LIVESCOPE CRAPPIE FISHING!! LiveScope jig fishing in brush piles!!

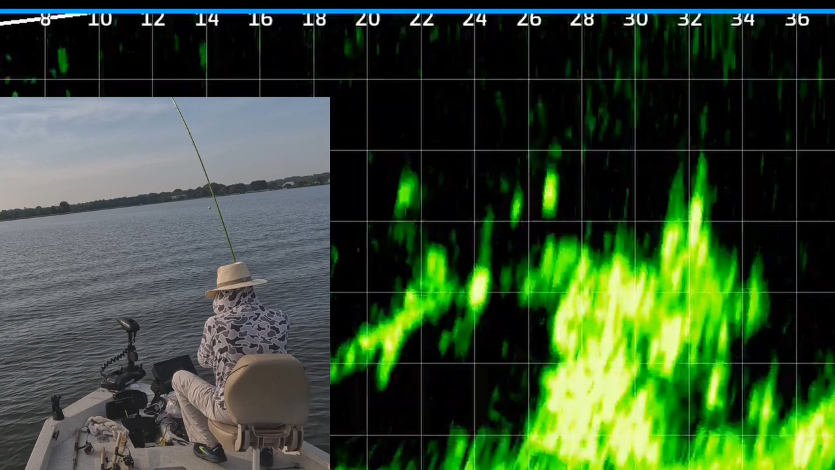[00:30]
There's one, 26 feet. That's a good crappie. Finally got one to hit.
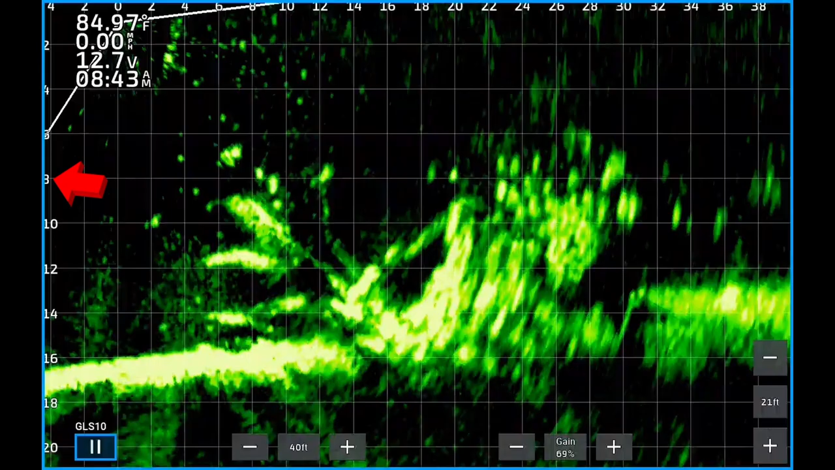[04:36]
On screen: water 84.97°F, speed 0.00 mph
Most of the fish were 8 feet deep in the tops of brushpiles. I fished for 2 hours and caught 10 that were over 12 inches and 6 of those were over 13 inches.
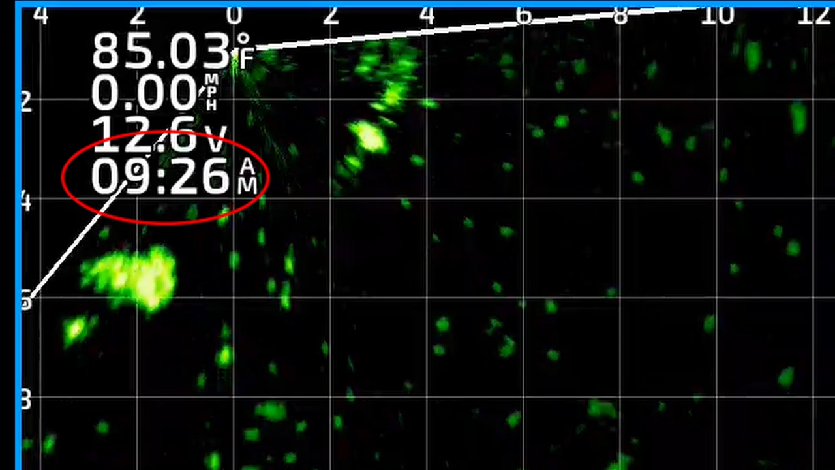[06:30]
On screen: water 85.03°F, speed 0.00 mph
There's one, 24 feet out. White crappie.
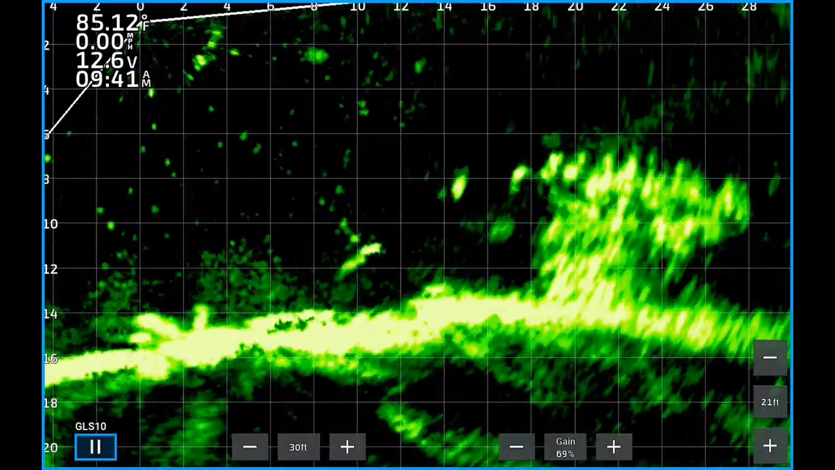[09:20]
On screen: water 85.12°F
There's one, 18 feet out. It's a good one. Get up here.
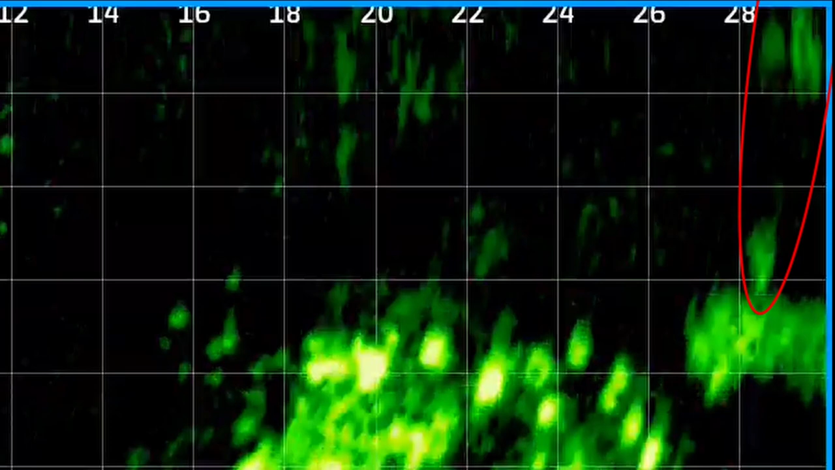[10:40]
There's one, 18 feet out. Didn't see him, but he thumped the heck out of it. My goodness. Get up here. Get in the boat. It's a big old black crappie.